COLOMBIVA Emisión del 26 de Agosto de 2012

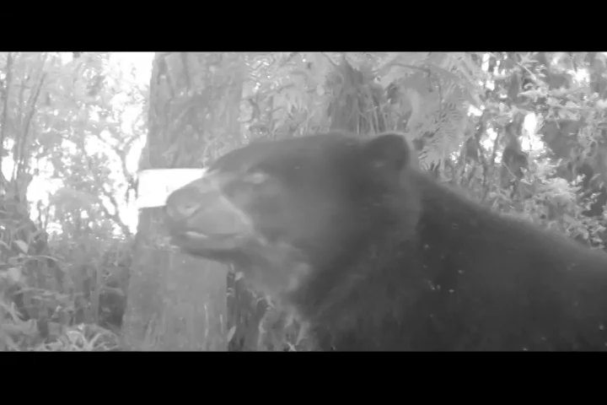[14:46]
tomadas por cámaras trampa e instaladas por los investigadores del parque en sus escasas y apartadas madrigueras.